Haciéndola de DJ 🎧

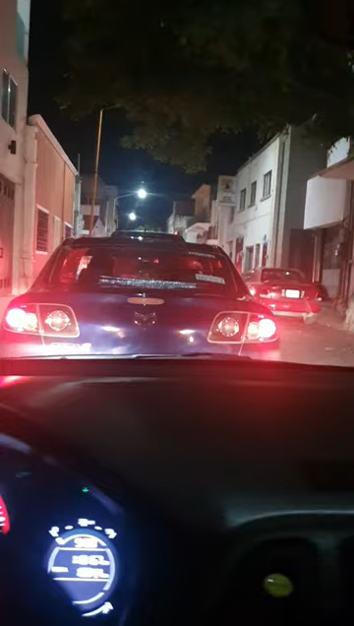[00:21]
Hay mucho tráfico, vamos a llegar tarde, hay mucho tráfico. Todos están desesperados y pitando.